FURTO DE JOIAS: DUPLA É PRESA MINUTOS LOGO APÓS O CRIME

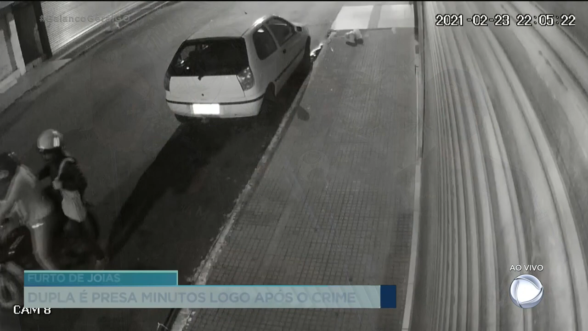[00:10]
Quando a equipe de Rotam chegou no local, ele mostrou uma filmagem onde ele reconheceu os dois autores.
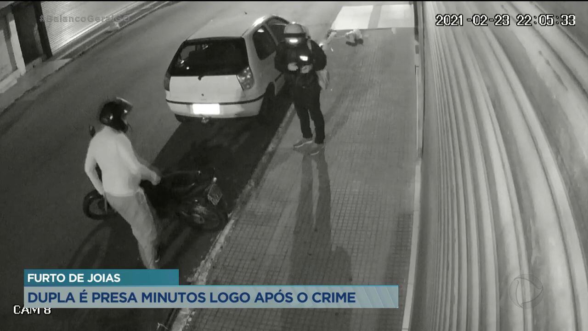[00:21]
Os autores, por incrível que pareça, a vítima os tem um como amigo e o outro é primo da vítima. Esse primo da vítima, eles trabalharam junto, depois ele também montou uma joalheria. Com a pandemia, ele estava quase falindo, a vítima o ajudou com joias e com dinheiro e recebeu isso aí, a visita dos dois à noite,